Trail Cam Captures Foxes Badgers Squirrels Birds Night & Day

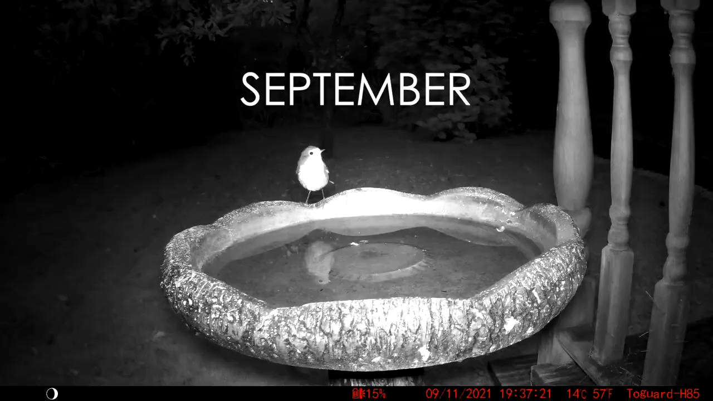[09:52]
And this is a first, capturing a robin bathing at night. Seems a bit risky to me.
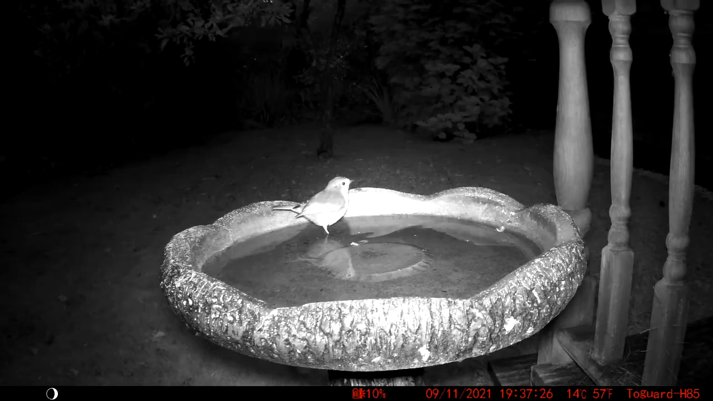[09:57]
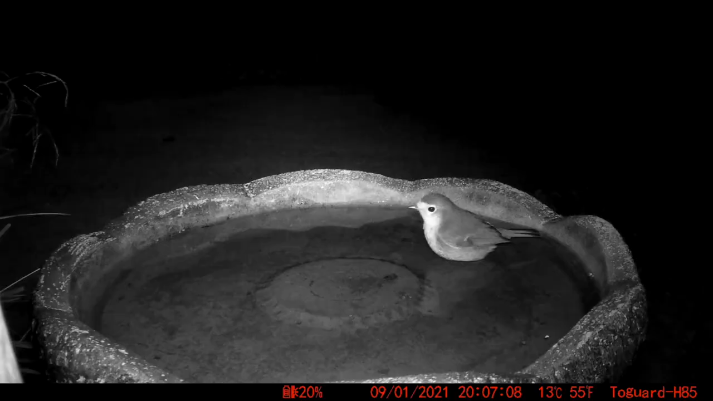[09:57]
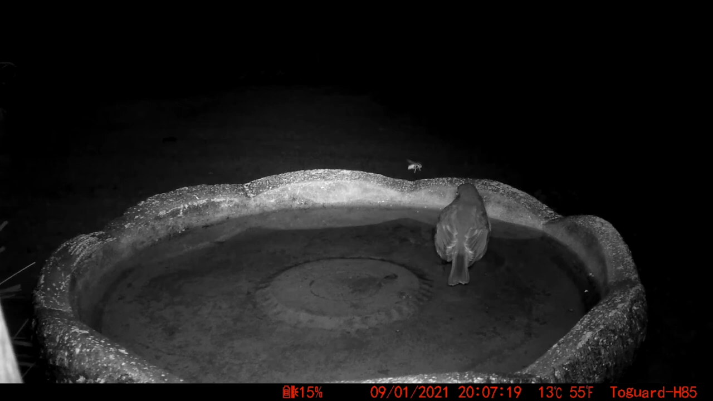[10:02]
The robin doesn't seem to be too fazed by the wasp either.
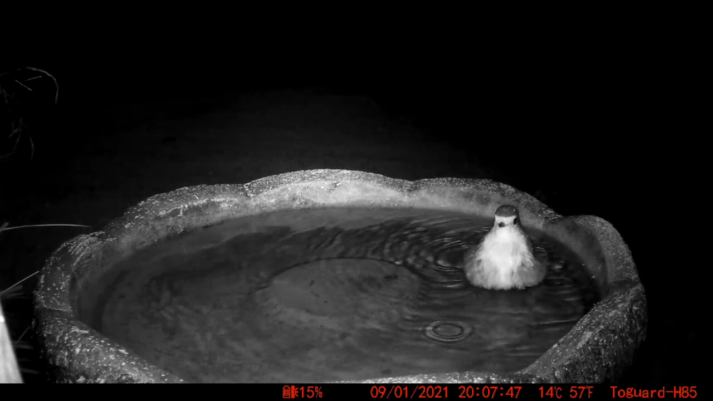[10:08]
Robins bathe to help keep parasites off their skin, apparently.
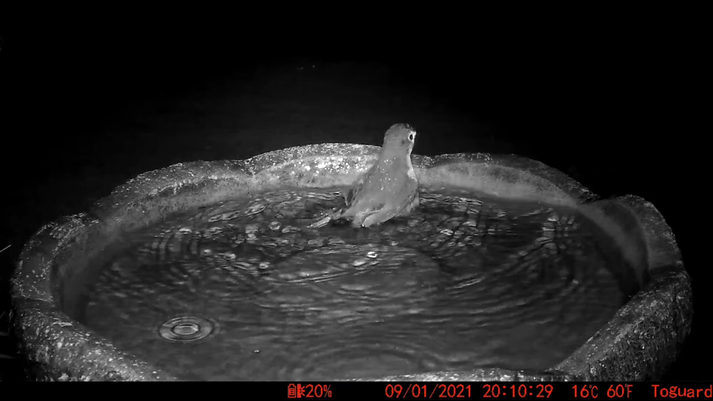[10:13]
Notice that shadow passing over twice. Thank you.